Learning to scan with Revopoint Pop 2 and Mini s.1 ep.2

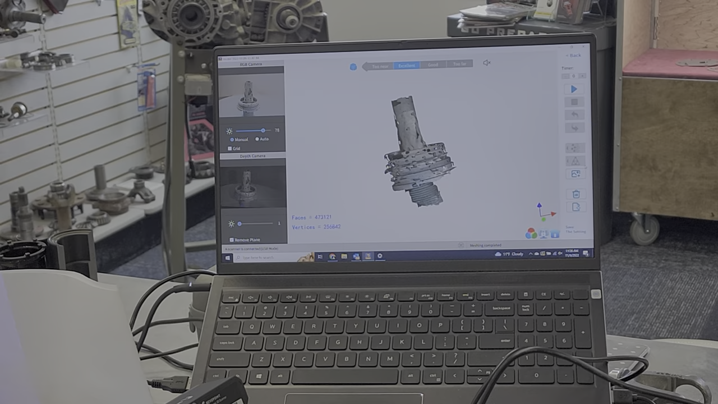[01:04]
All right, it's time for the January video, but here's what I want to tell you, gentlemen,
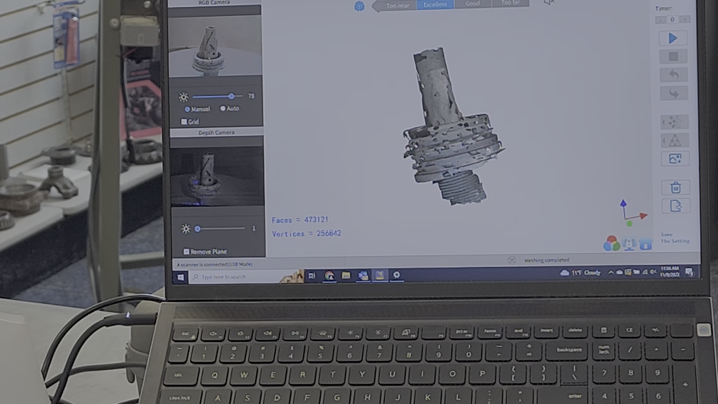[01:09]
I have found a 617 gear set.
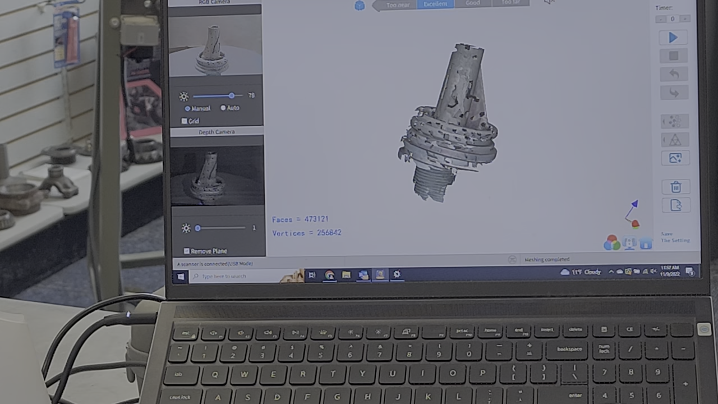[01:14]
I've got a ghost image three times here, and maybe one.
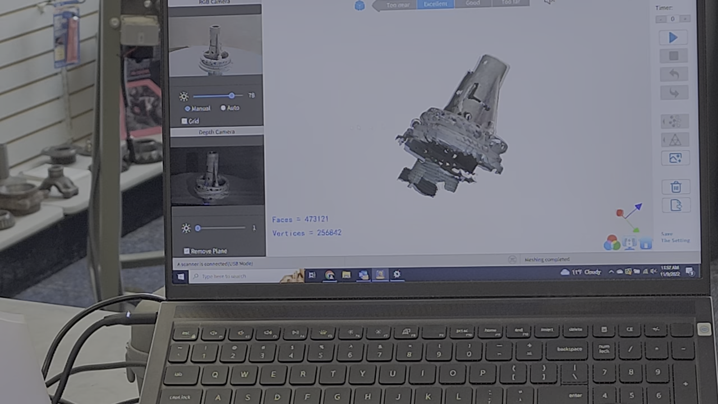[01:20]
This is, it's just too dang jittery.
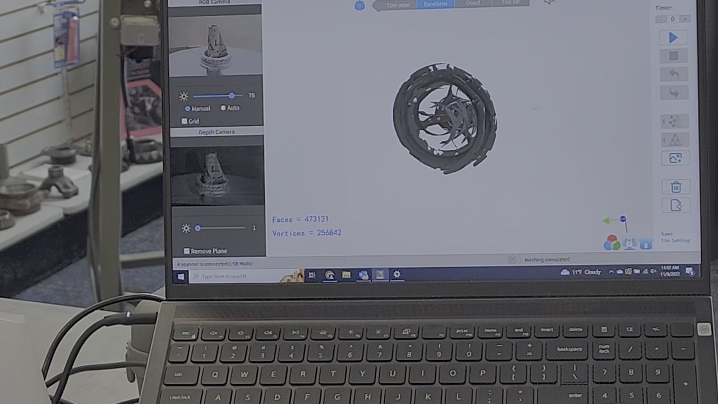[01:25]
It's all over the place. So let me show you what the piece actually looks like, so you can get a good picture.